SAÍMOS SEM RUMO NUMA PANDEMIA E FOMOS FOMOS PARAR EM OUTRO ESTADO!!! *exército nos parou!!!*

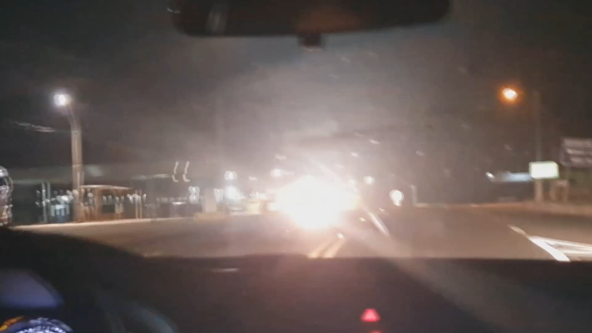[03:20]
chegamos pai Cê é louco Ó, ó o farol
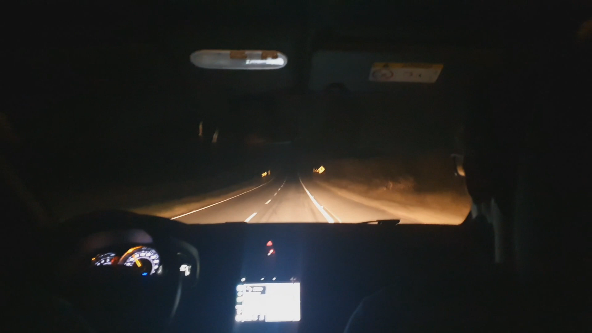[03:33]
velho Caralho, o tamanho do caminhão, velho Cê é louco, mano Só o brilho, velho Mano,